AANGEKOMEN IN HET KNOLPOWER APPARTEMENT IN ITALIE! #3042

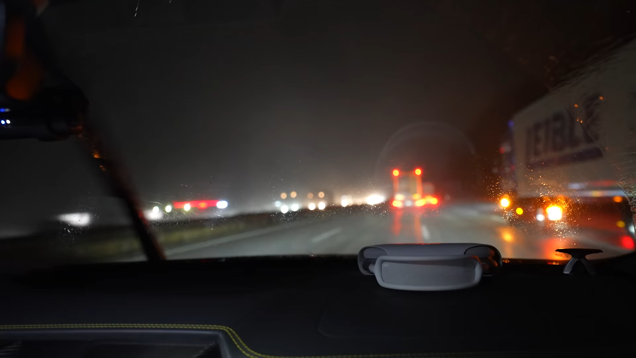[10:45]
En het is best wel shit weer. Veel regen. Ik heb ook wel even een beetje sneeuw gehad onderweg.
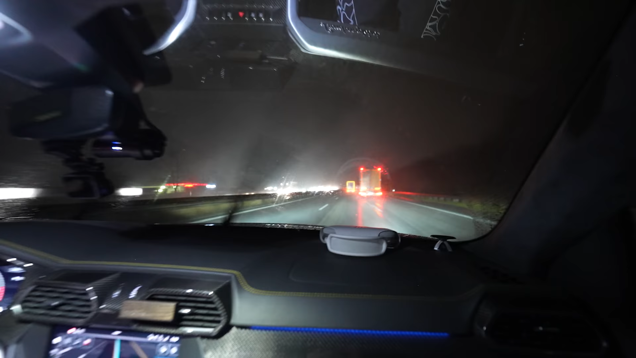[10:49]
Dus goed, licht je weer uit. Gaan we weer.
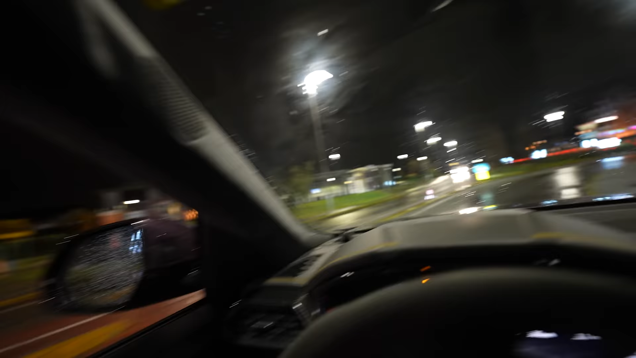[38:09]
Wow, kijk dit dan. Wow, hier is ook mooi. Ook heel erg leuk.
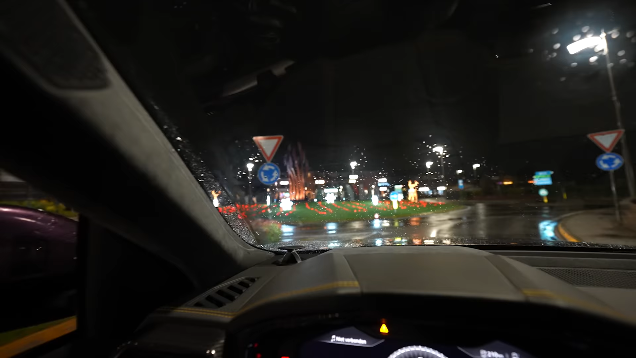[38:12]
Hé, hey, is een rendier wat daar staat.
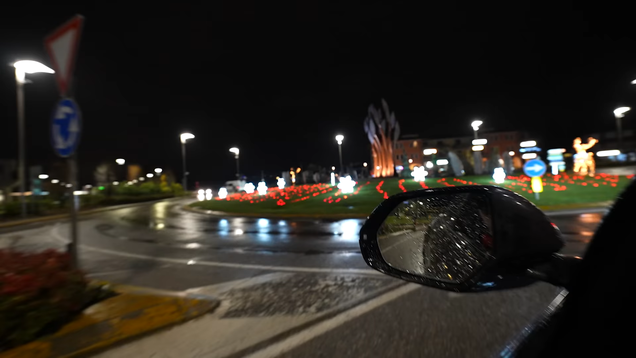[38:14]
Kijk hoe gezellig. Nose reindeer, riding on a red snowy.